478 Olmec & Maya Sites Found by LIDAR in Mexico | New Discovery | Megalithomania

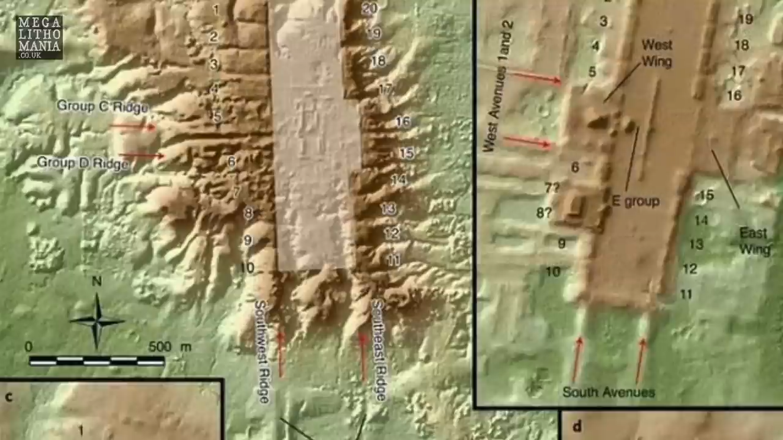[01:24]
Now the largest one they found is a San Lorenzo and this is basically the most important and the oldest and largest Olmec site of all where 10 of the colossal
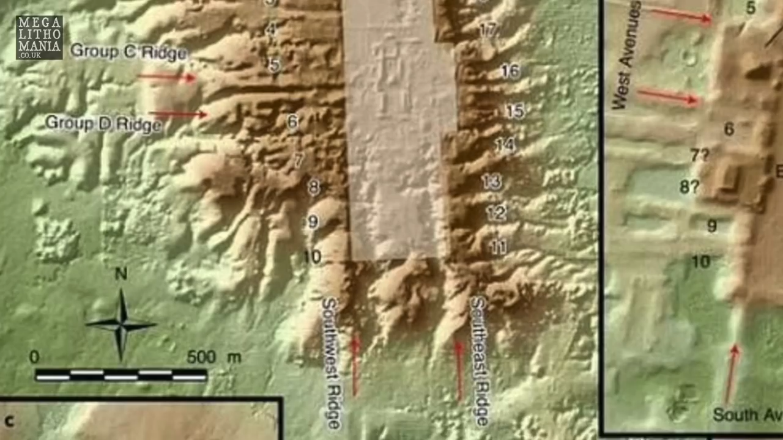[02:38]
many of the sites in Olmec land suggesting they were using the compass.
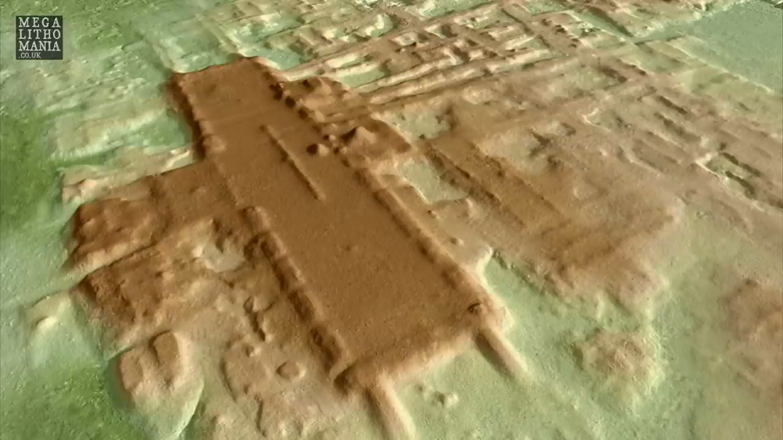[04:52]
the one called Aguada Fenix in Tabasco State near the Guatemalan border which was again found with lidar was a big sensation in the news.
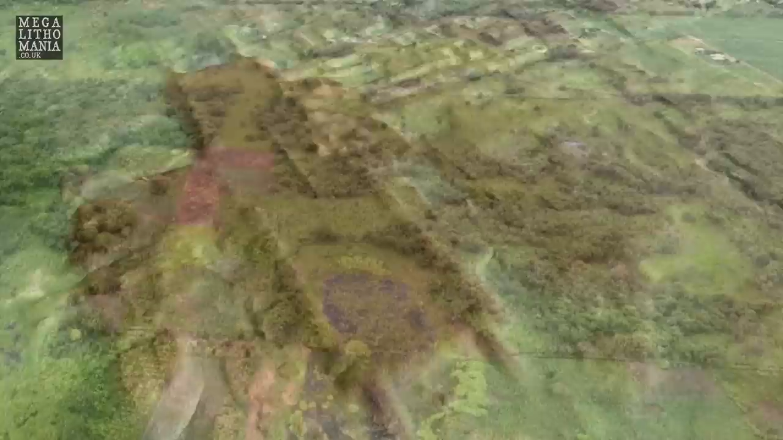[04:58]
Also dates to this era about 1000 BC so again it could be evidence of Olmec
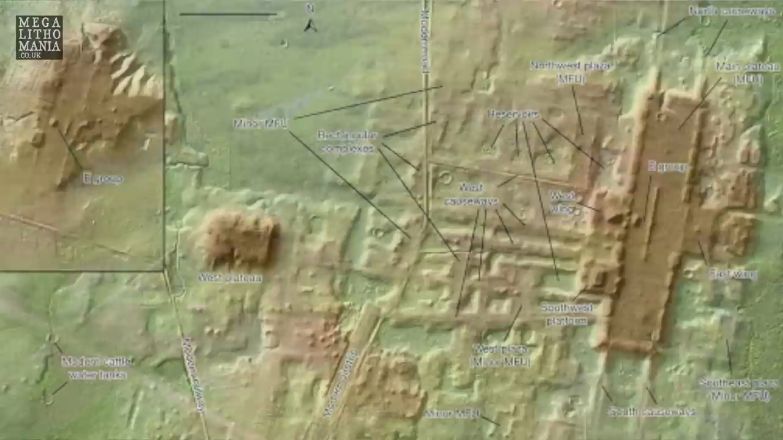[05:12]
prevalent and widespread and more influential than people realized but what I'm interested in is not only what's going to be discovered because we're basically
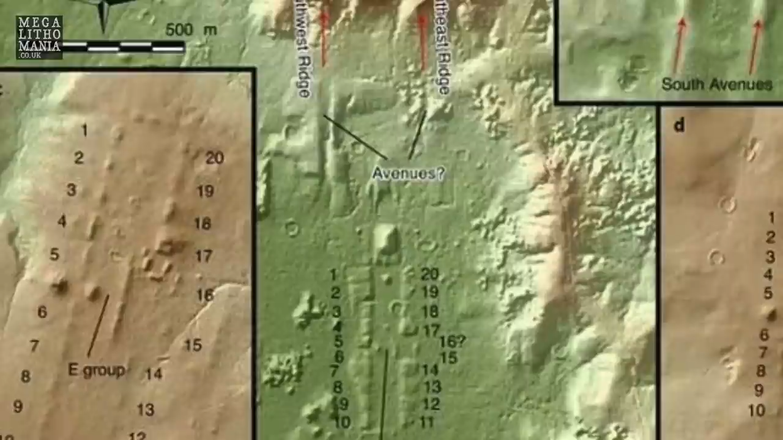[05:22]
looking at sites that are just not known about it's also the orientation of the site
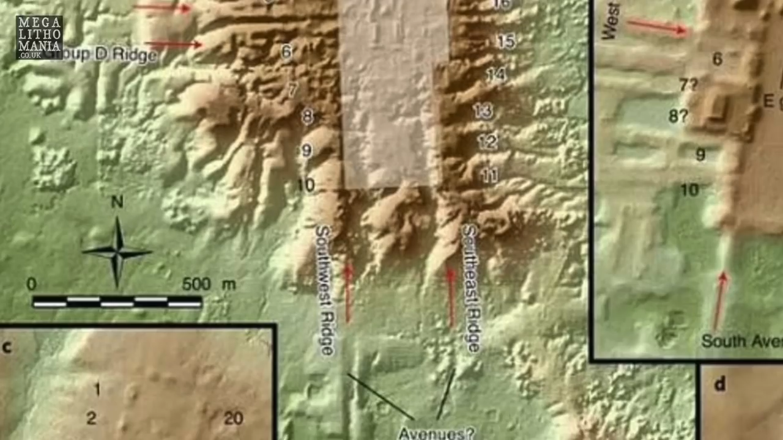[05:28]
is very interesting because it's now shown that San
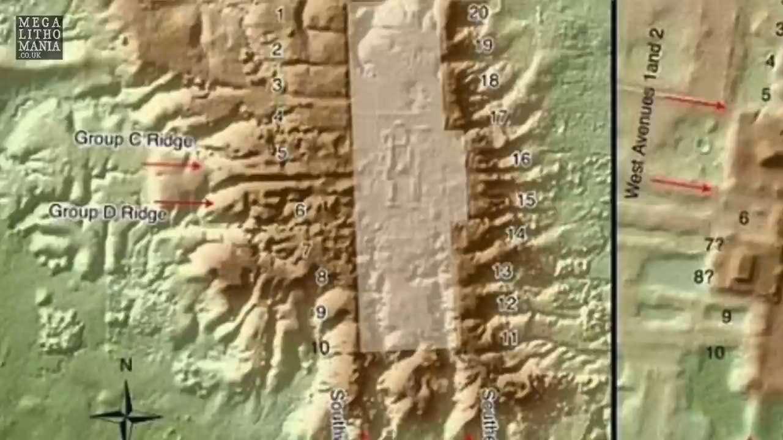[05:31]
Lorenzo is pretty much in the same kind of alignment which is a few degrees west of north.
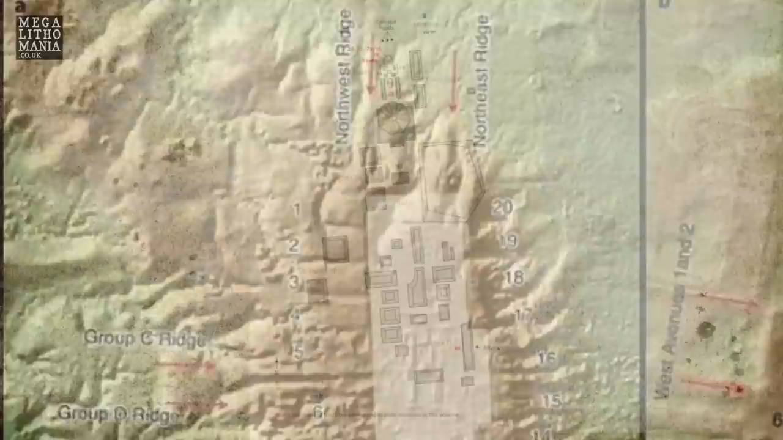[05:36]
La Venta for instance is eight degrees west of north and this was thought perhaps to be a mistake at La Venta.